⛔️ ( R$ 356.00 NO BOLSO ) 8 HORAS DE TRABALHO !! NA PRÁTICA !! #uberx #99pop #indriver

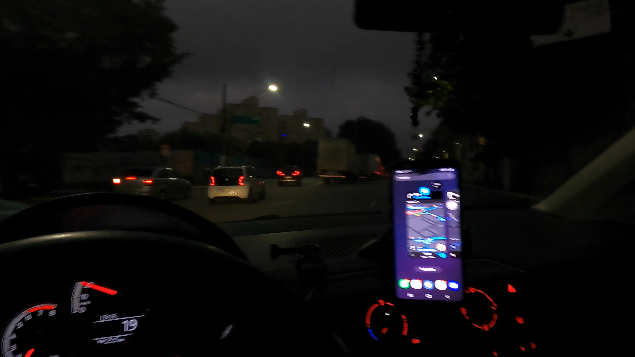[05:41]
deixa eu pegar errado aqui a saída ó, eu tô ferrado aqui, ó olha, quase vai entrando errado, hein, meus filhos
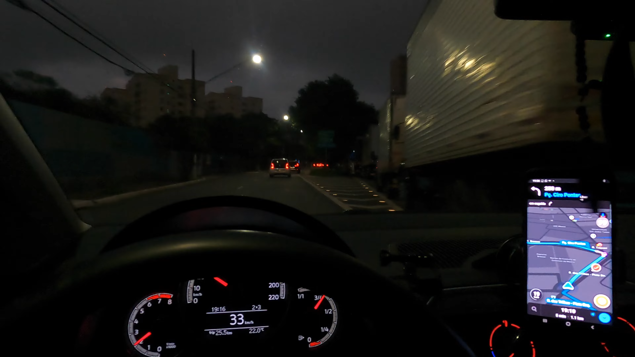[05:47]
vamos que vamos, família show é, família show acabei de chegar aqui em Pinheiros, ó 89,09 são